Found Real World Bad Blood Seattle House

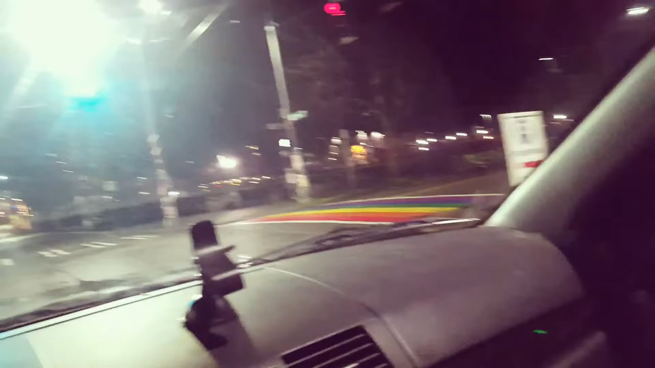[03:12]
so yeah this was pretty much kind of where they went and hung out at
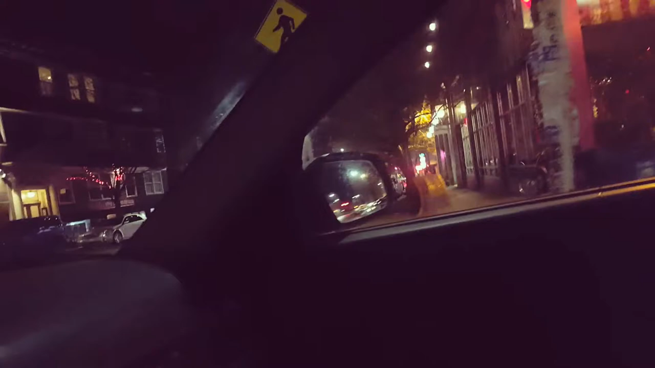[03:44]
so let me turn this way and then you can see some of the stuff here we're back on Pike I believe yeah we're on Pike still
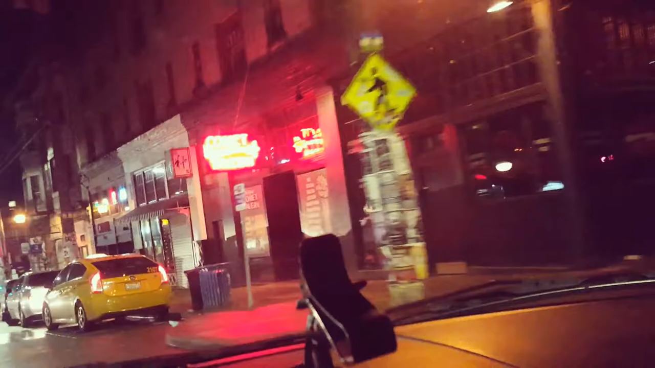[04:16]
all right I lost the Ferrari shop I don't know where that is